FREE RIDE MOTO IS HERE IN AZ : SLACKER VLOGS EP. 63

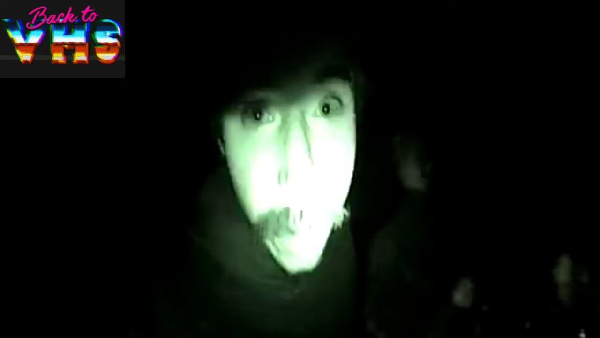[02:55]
Don't knock over everything. Is that everything. Night mode? Yeah, sand dogs.